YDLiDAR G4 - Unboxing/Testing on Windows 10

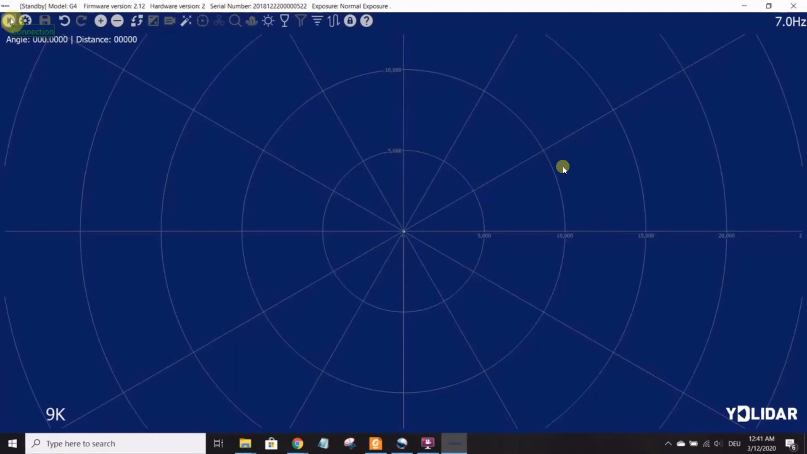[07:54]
One of the key ones, of course, is the play button because this is the button that you use. This one right here is the one that you use to start the LiDAR. And so, when you click it, it starts connecting to the LiDAR.
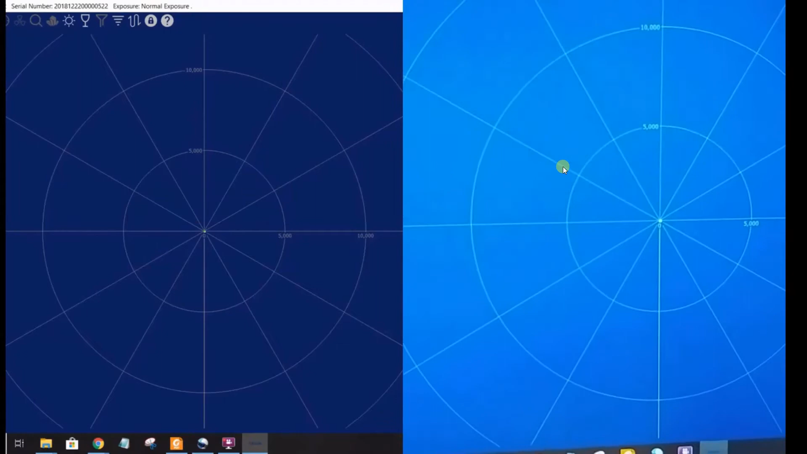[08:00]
And now you can see it's spinning.
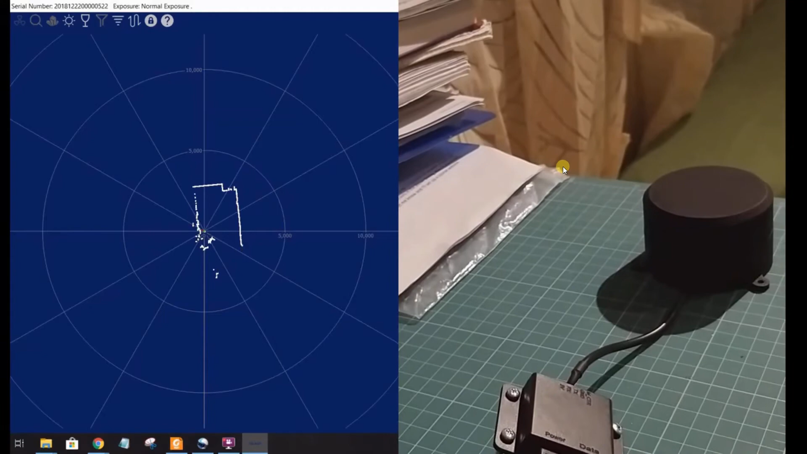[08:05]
And on the other screen, on the left, you can see the point cloud for the room.
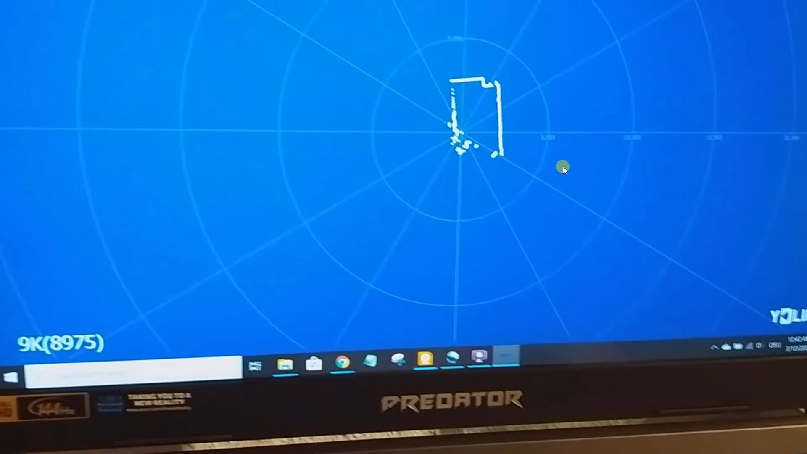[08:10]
And so, going to my other screen,
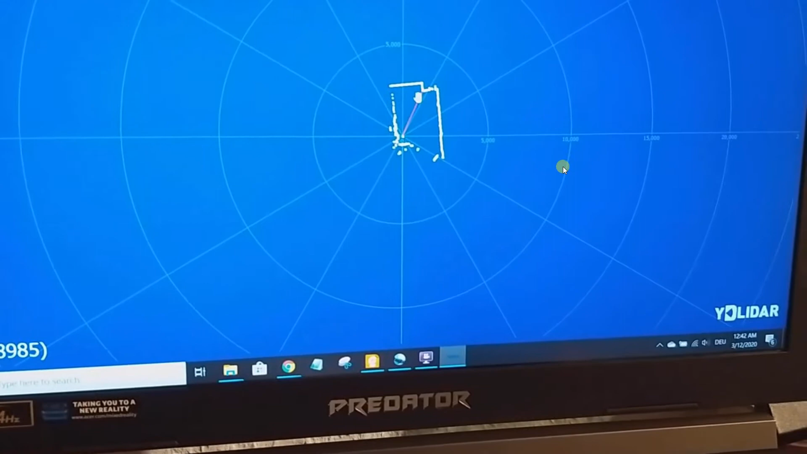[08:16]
let's see what other functionalities you have on the screen using the mouse.
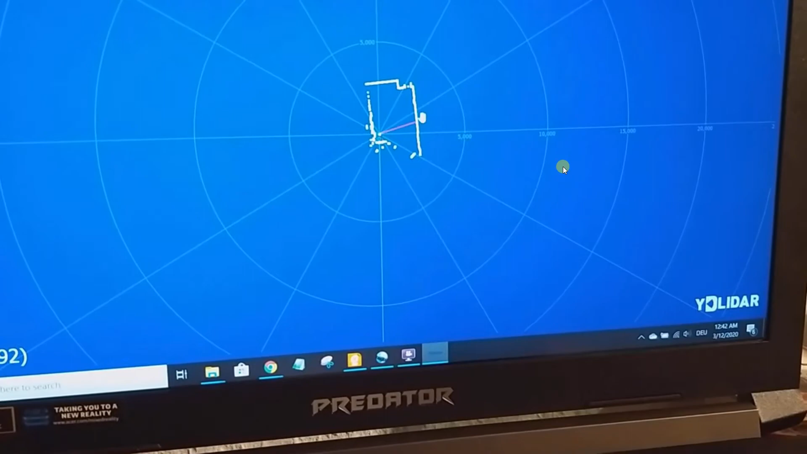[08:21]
So, this is the point cloud.
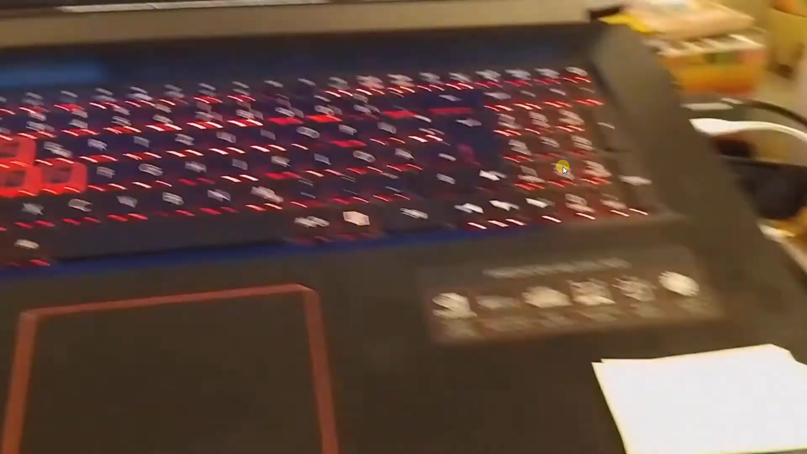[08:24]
First of all, you can see there's a way in which you can zoom in and zoom out by using the scroll wheel on your mouse.
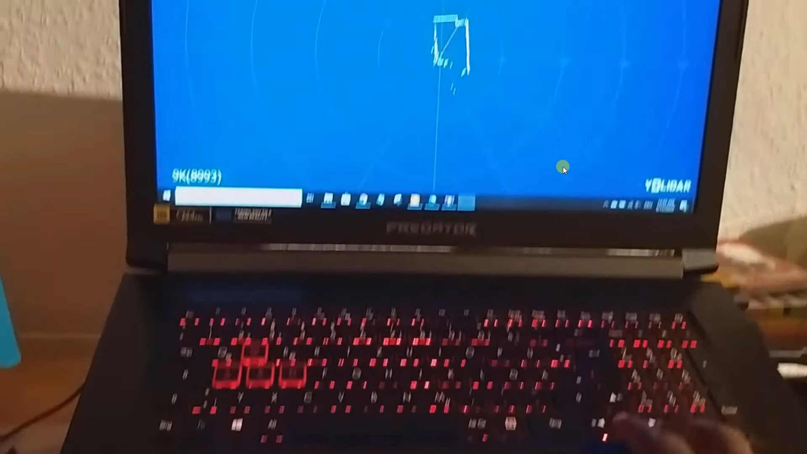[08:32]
So, notice that I'm scrolling and this is zooming in and zooming out. Right? So, and you can also see
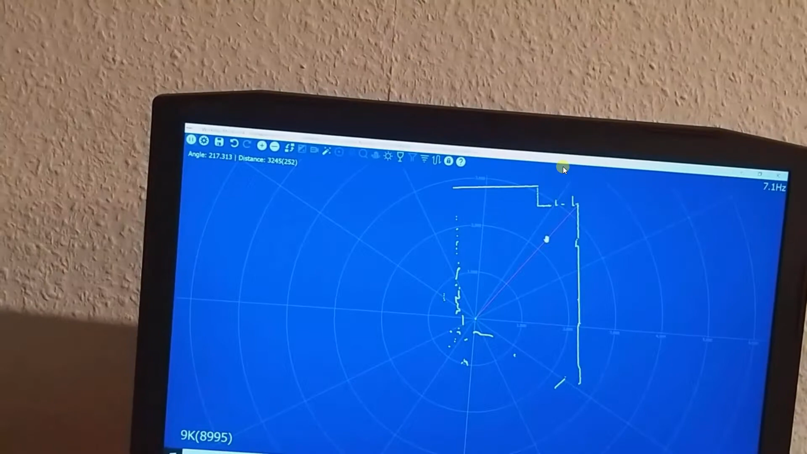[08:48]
a few other things like the radio lines showing the distance.
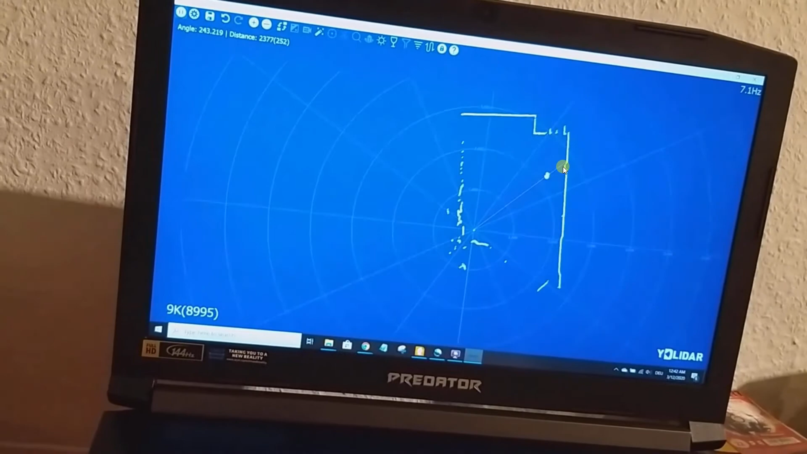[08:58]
You can hold the left mouse button and move the cursor to move the entire map on the screen.
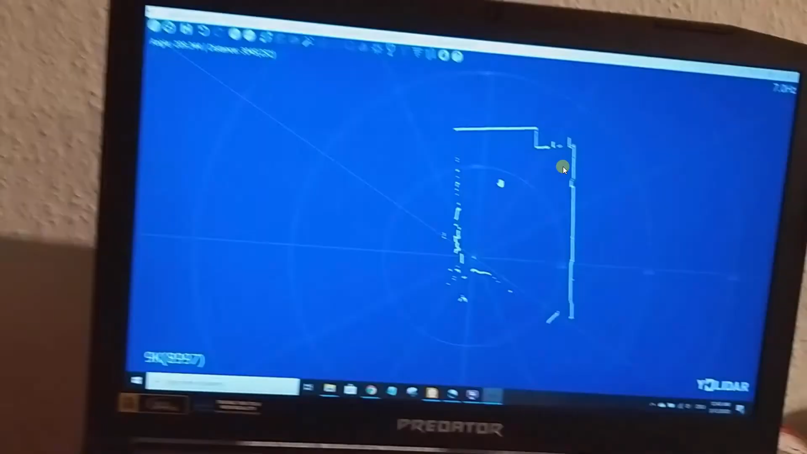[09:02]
So, these are some of the few things you can try out.
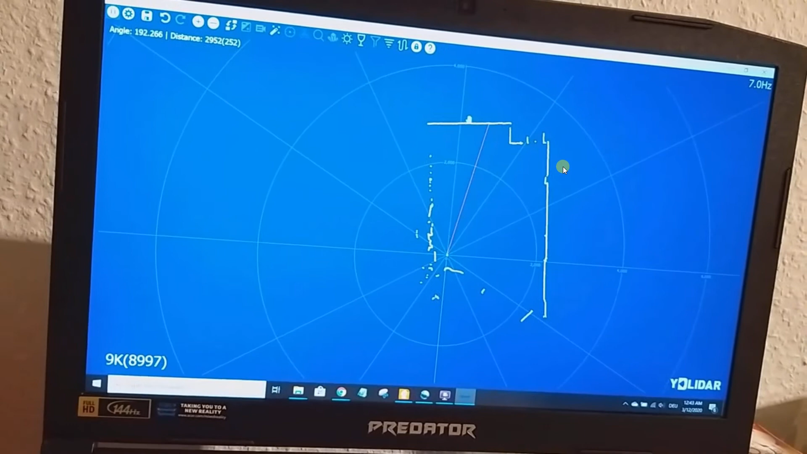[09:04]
And notice this corner in my room.
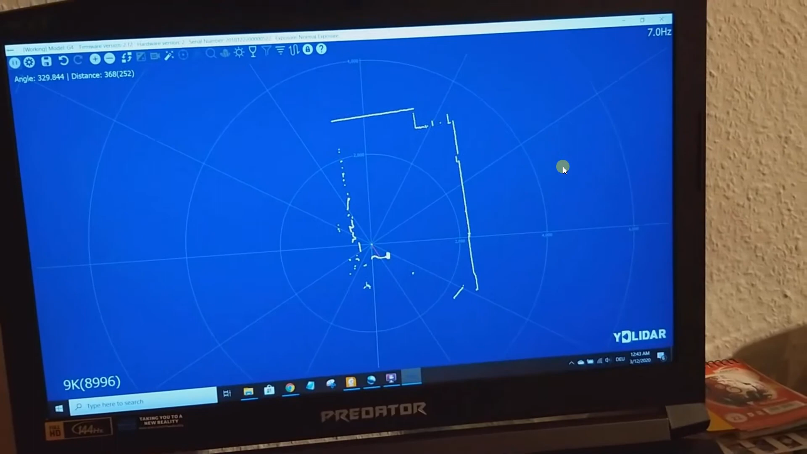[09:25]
And this part right here is me sitting next to the LiDAR, very close to the center of the concentric circles. And the other side is a wall.
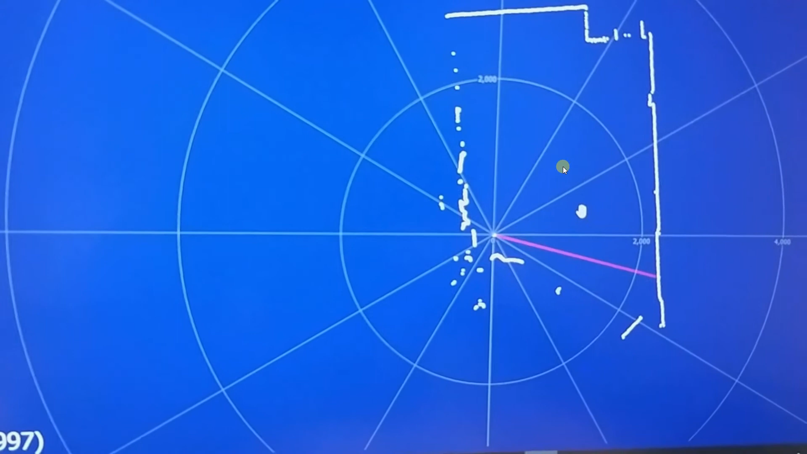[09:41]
And the red line that you see on the screen that moves with the cursor, that is able to give you distance
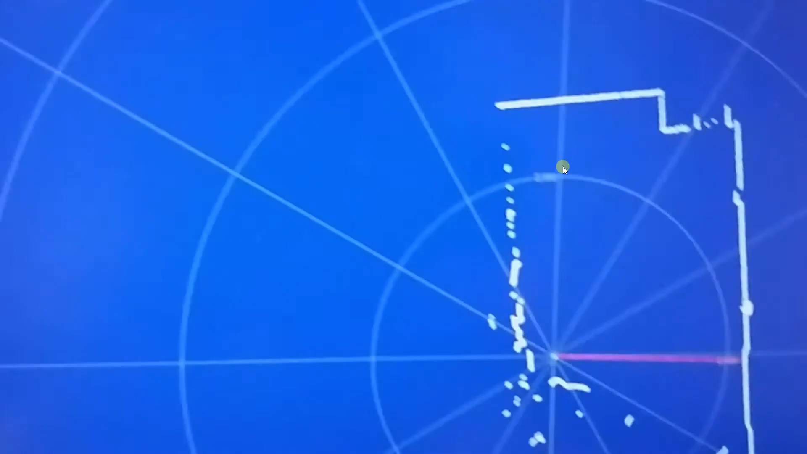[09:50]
to an
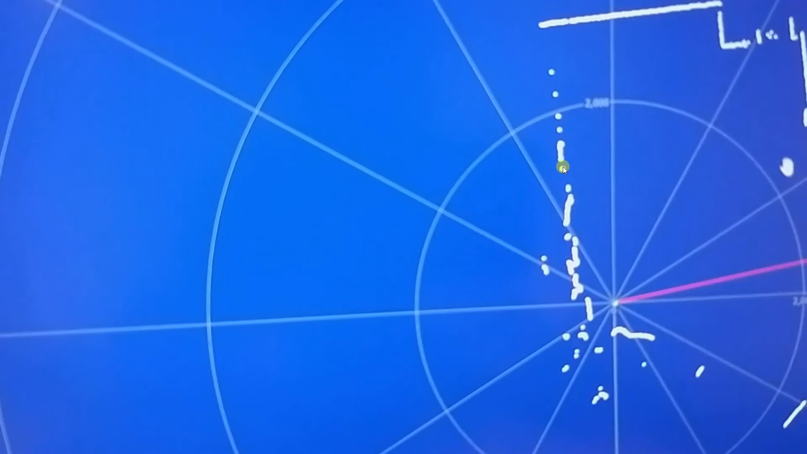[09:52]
angle of the indicated object. For instance, the corner of the bookshelf right here, if I was to place this red line and point it at the corner of the bookshelf,